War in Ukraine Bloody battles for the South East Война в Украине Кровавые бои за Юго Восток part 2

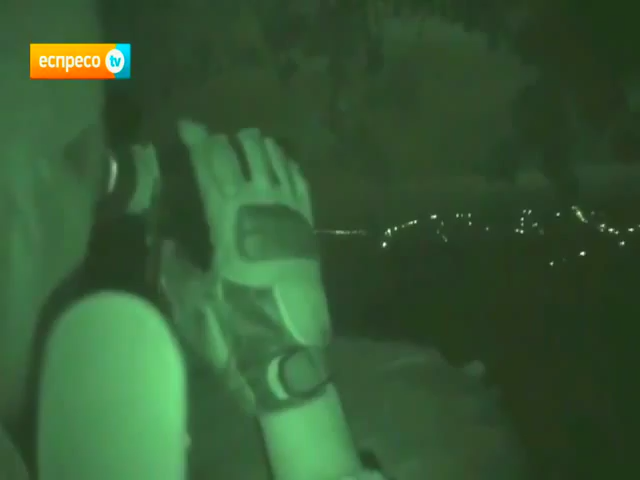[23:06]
Хочешь подивитись? Вот в такой картинке, зеленый, да? Да примерно.